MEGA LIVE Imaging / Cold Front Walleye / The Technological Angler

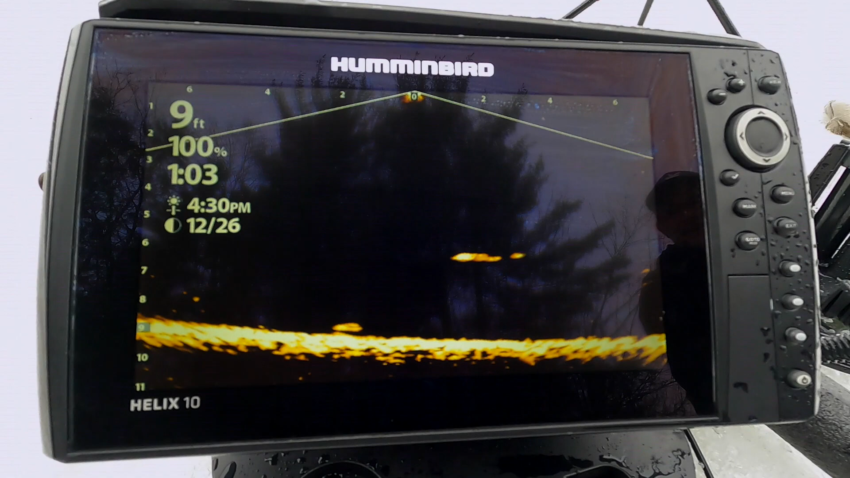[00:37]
On screen: depth 9 ft
and Humminbird's Mega Live was a big advantage when it came to putting fish on the ice during a really tough bite. Let's take a look.
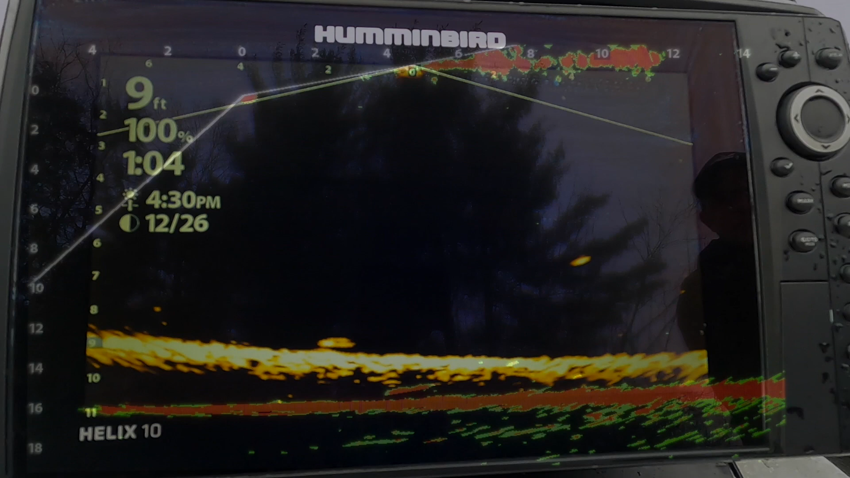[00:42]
On screen: depth 9 ft
Now what you're seeing here is a walleye that we encountered along a rock to sand transition.
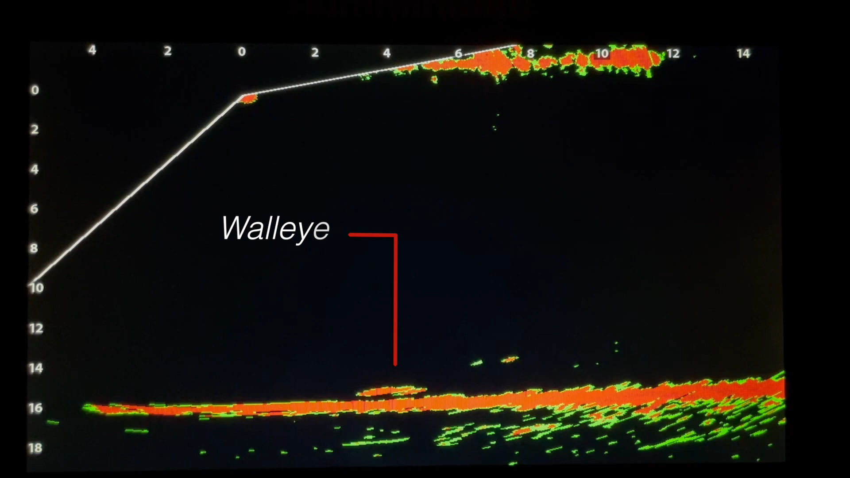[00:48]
The rocks are on the right, in front of the Mega Live transducer,
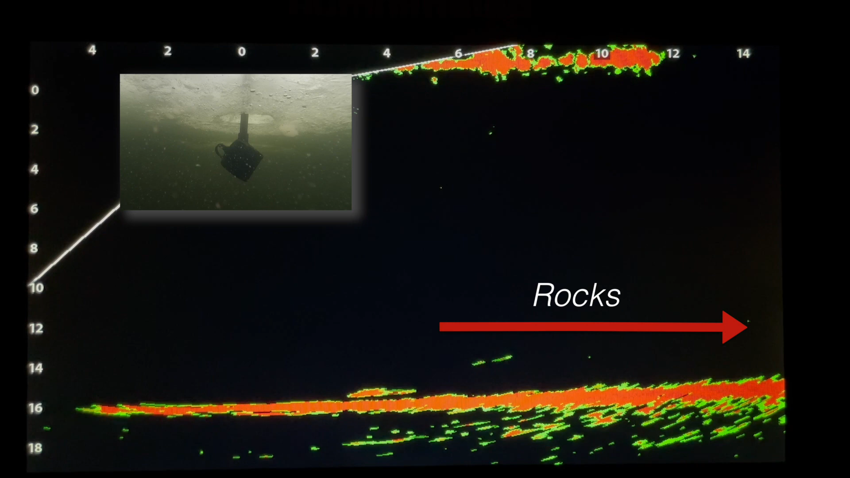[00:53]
and the sand is below and to the left, which is behind the transducer. You can also see the underside of the ice cap running along the top of the live image. This fish is hanging around a pair of baits.
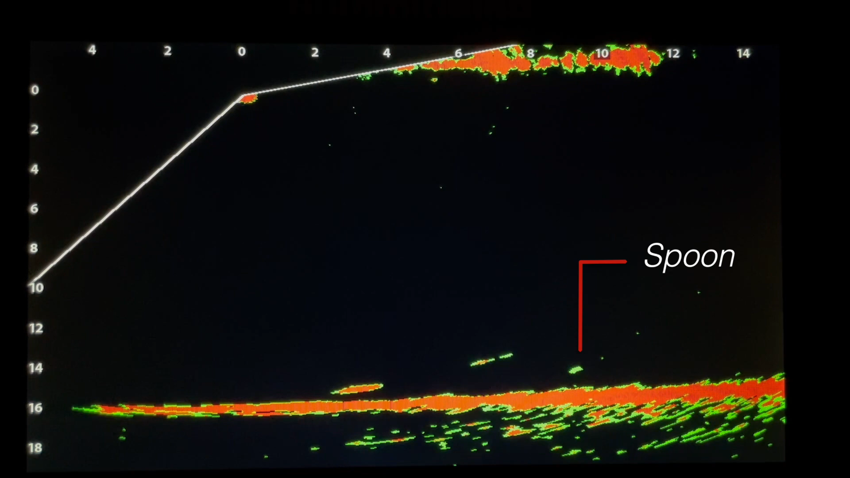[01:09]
A rattlespoon tipped with a minnow head on the right, and a fathead minnow, rigged on a plain hook below a split shot, on the left.
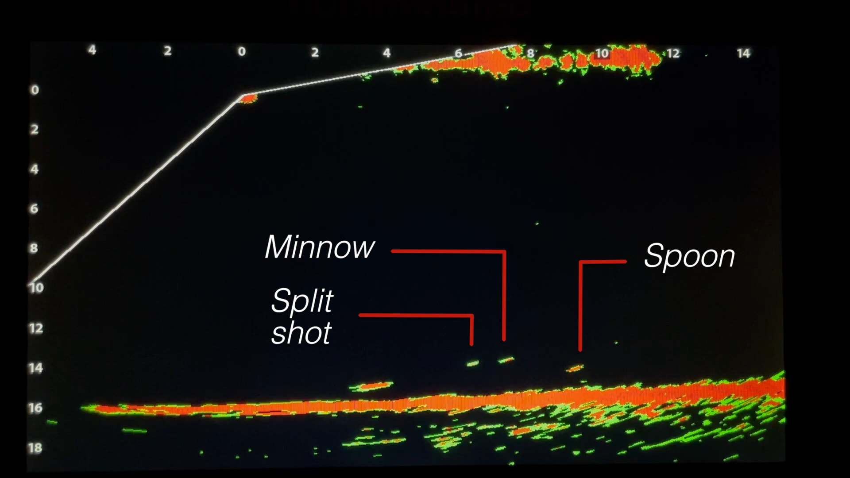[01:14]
That bait is dangled beneath a bobber, about 5 feet forward of the live transducer.
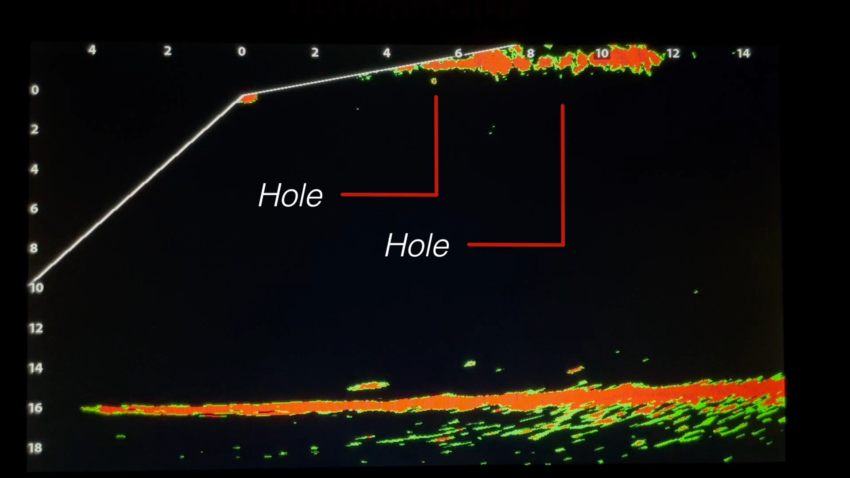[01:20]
Now you can see that this fish is not aggressive at all, but he's also not going away. With help from Humminbird's Mega Live, we followed this fish for around 4 minutes. During that time he circled a bit, checked out our baits, but never really committed. Eventually, we switched up the spoon to a little larger rattle bait. Here you can see it falling down, while the walleye checks out the fathead minnow.
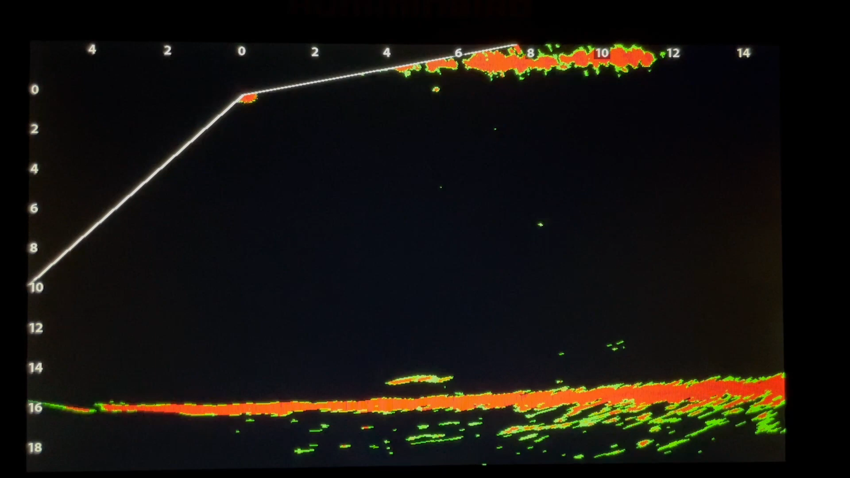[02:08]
Here you can see him eat it, and slowly swim away, but not too far, or too fast. Here's what the bobber looked like as this was all happening.
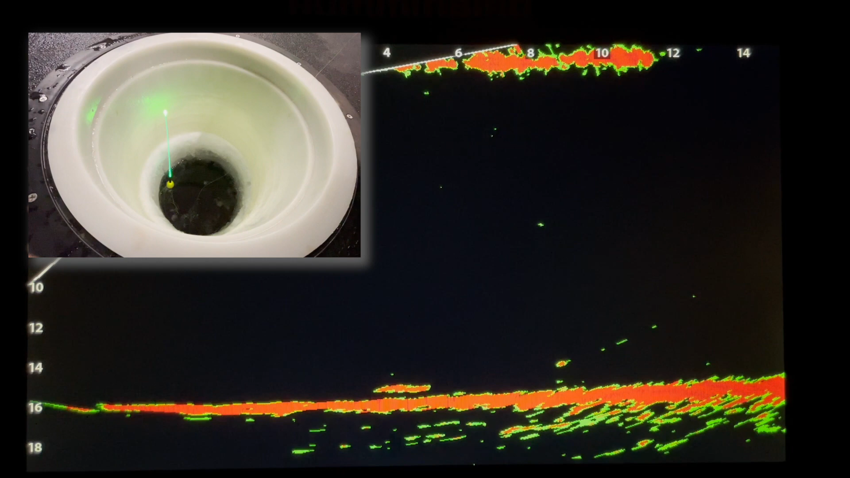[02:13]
It never went down, not once. We only knew the walleye ate the minnow, because the minnow and the split shot returns were both missing from the live image. So we reeled up the rattle bait to avoid a messy tangle, set the hook, and fought that fish to the surface. Let's take a look at him topside.
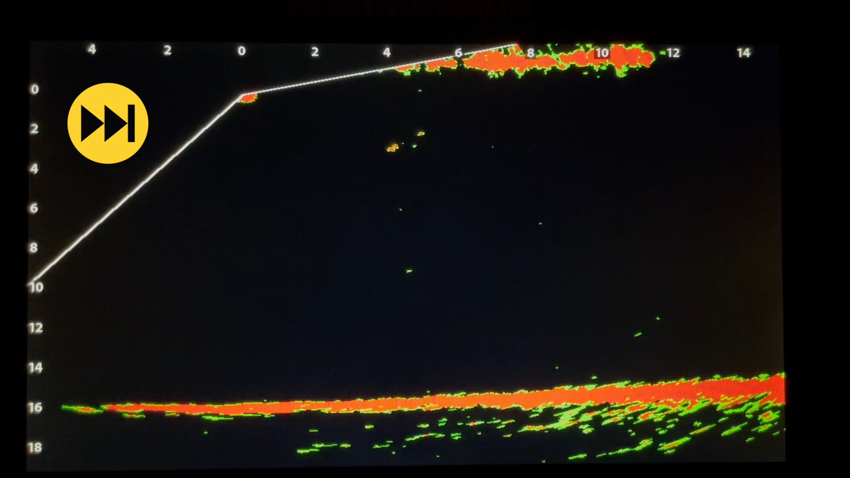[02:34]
A nice 18 inch eater that promptly received the hot grease release.
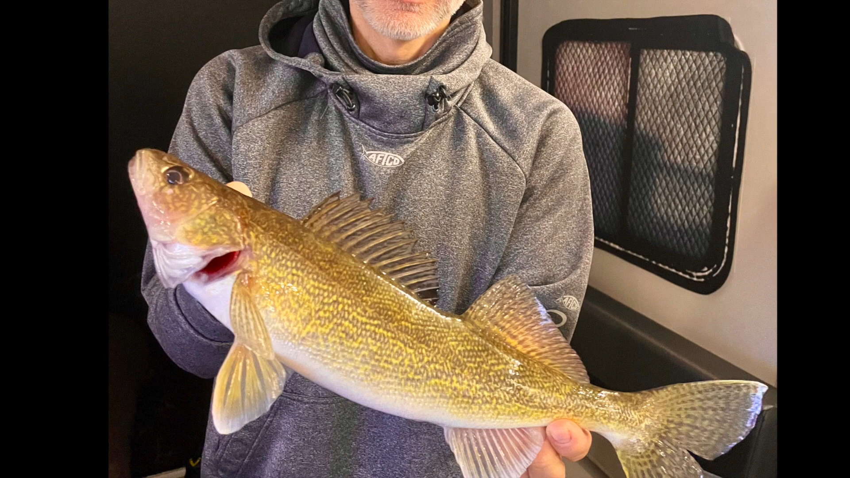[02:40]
With help from Humminbird Mega Live, we knew that fish had finally committed after 4 long minutes, without ever dunking the bobber.
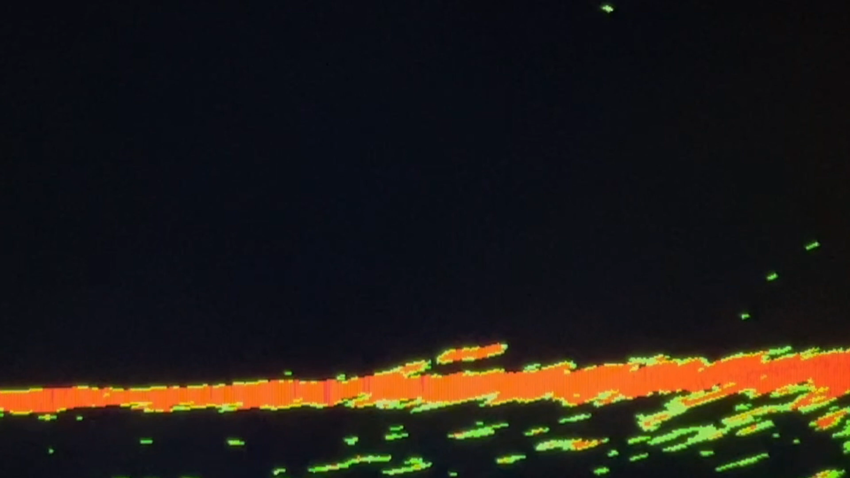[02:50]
Now that's a powerful advantage under any circumstances. Let's have a look at the Humminbird Mega Live settings that were used in this sequence.
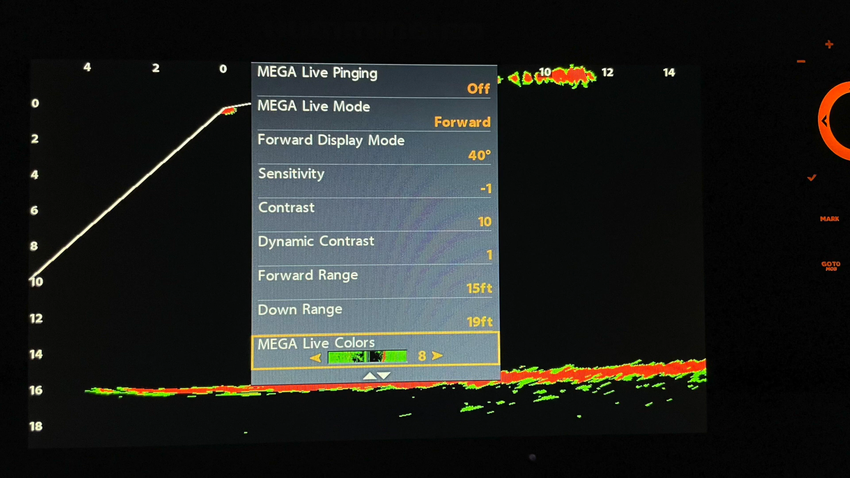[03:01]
I'm using Mega Live in the forward looking mode, with an angle of 40 degrees.
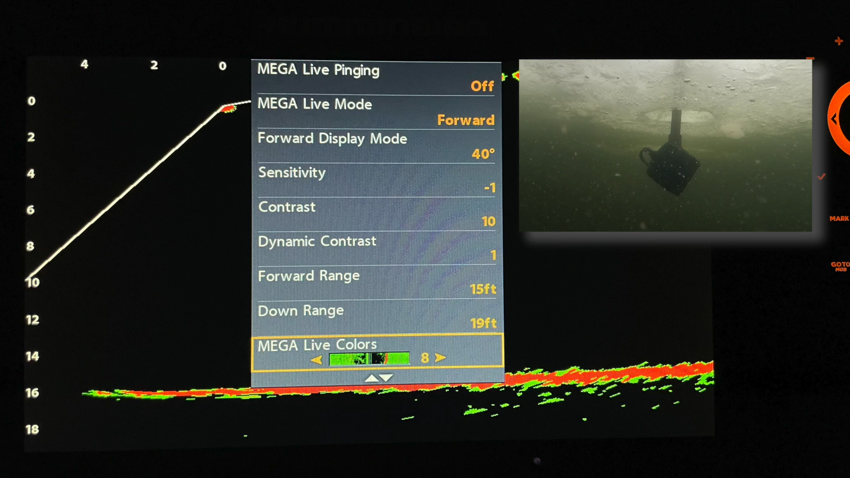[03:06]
My sensitivity is low at minus 1,
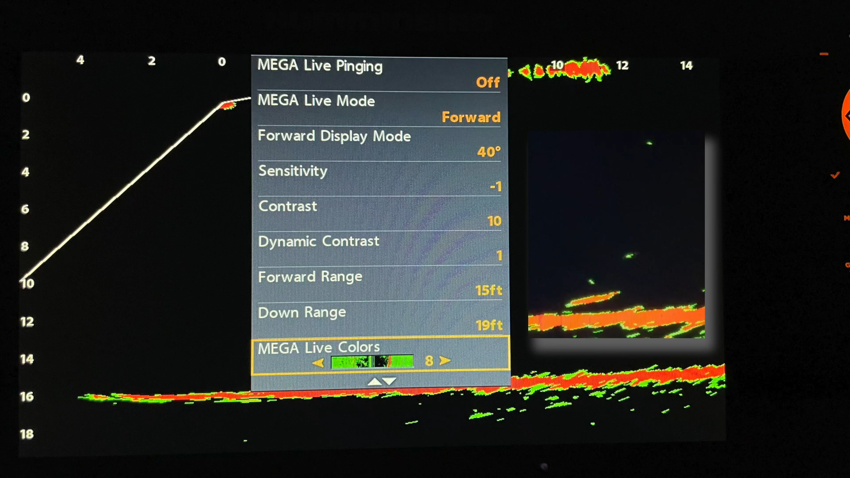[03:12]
but I can easily see my baits, and of course the walleye, and enjoy a clean, noise-free display.
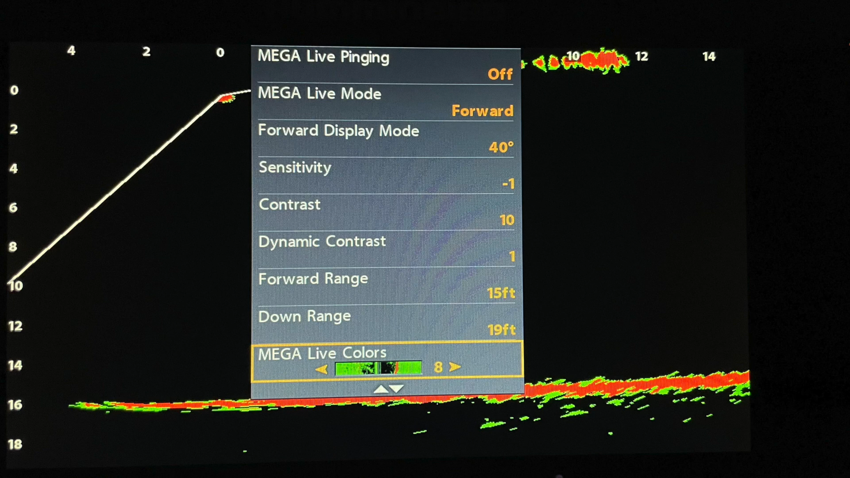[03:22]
My contrast is mid-range at 10, and my dynamic contrast is set to 1. My forward range is set to 15 feet, so I can see beyond my farthest bait.
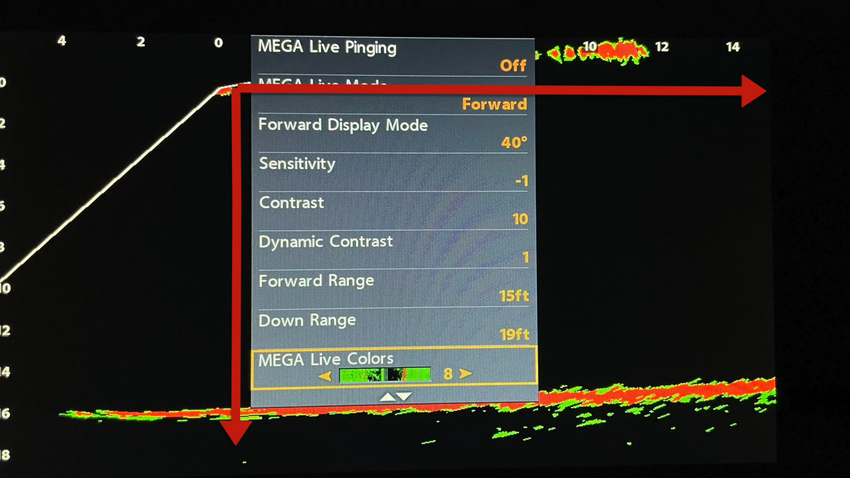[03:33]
And my downrange is set to 19 feet, just a little deeper than this transition area that we're fishing. Well, I think that's a nice illustration of the power of Humminbird Mega Live Imaging in an ice fishing situation.